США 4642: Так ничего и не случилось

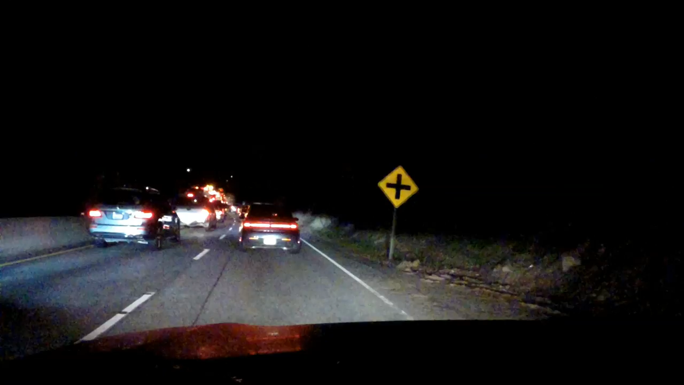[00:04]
здравствуйте друзья видите что тут на дороге творится вспоминаю я вот эту фразу стишок можно сказать когда едешь на кавказ солнце светит в правый глаз а когда едешь в европу то светит уже в левый глаз и вот у нас это перефразируя можно сказать когда едешь из санта-круз в кремниевую долину то лучше ехать тогда когда нет людей на дороге можете сказать ну а что ж ты вот не поехал когда людей нет
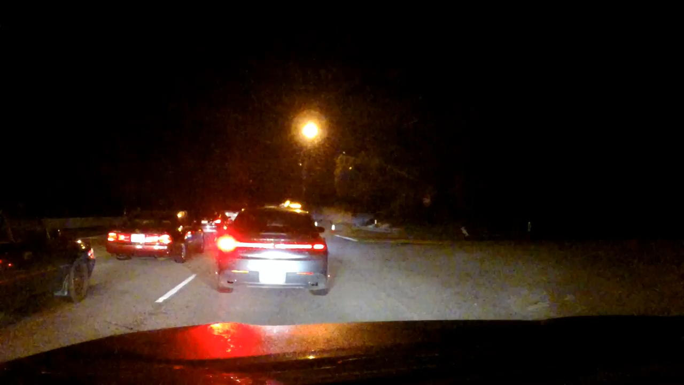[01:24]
влево давай полос всего две поэтому то что их там две стрелочки это не то что давай навстречу да было бы оригинально да вот вы видите вы видите эту полосочку и это друзья в 11 часов 0 одну минуту и мы уже наверное минут пять вот тут движемся я надеюсь что как-то мы так проскочим есть идея такая что может быть там продолжается какая-то стройка знать когда оползни были от
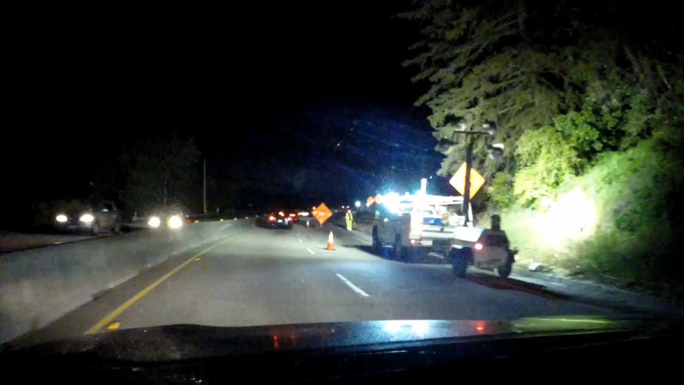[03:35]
осветительная дальше стоят о они друзья чего-то делают тут справа и все и вот это все нет нет закрыта закрыта наверно там что-то еще есть наверно что-то еще есть надо сказать что после дождей качество дорожного полотна местами стало оставлять желать лучшего мокро потому что с гор стекают конечно на то и горы чтоб с них стекать